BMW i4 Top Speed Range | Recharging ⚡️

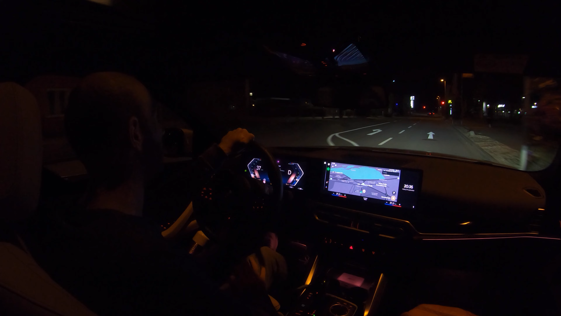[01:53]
it took a little bit longer than expected not the charging but the food there at mcdonald's man it was so insanely busy i waited half an hour for my food at mcdonald's never happened to me before yeah never happened to me before anyway here is the traffic light there is the autobahn i will set
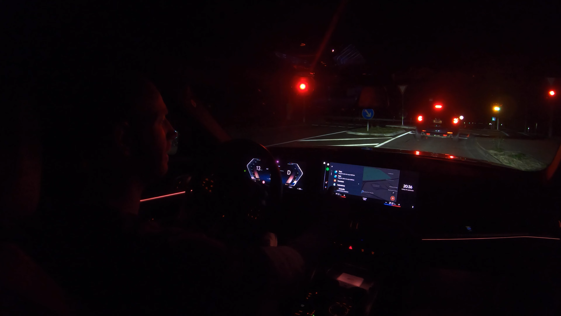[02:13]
the navigation back to the charger here so i know how far i have to drive back to the charger there is a car in front of me who doesn't go as quickly come on i am doing an autobahn test here i want to do some excitement you probably can't see because well it is very dark already at half past eight man go so quickly right in summer you have nice light until 11 11 ish and
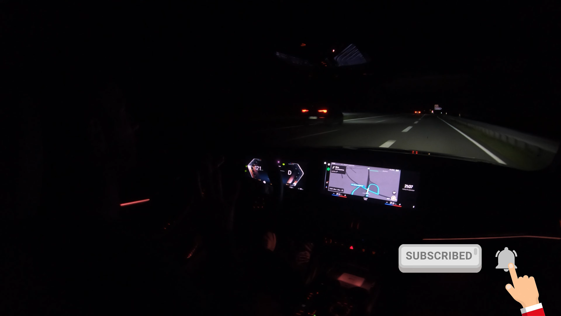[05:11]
ever driven while doing a top speed range test again this car is insane i am almost at the most northern point well at least at
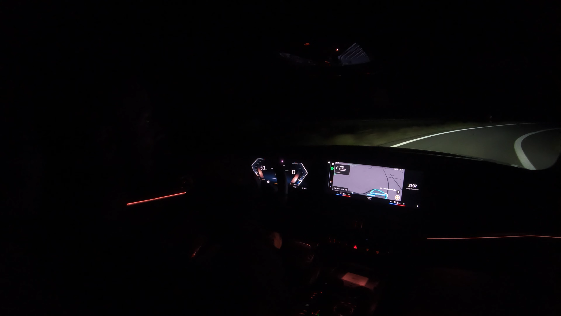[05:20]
that line of the mainland of the netherlands crazy yep yep yep yep but anyway the car has used 40 percent state of charge and i have driven 90 kilometers on that 40 percent and i am turning around because well some cars how are the main beams oh that is good because some cars with some cars the second part or the second half of your state of charge goes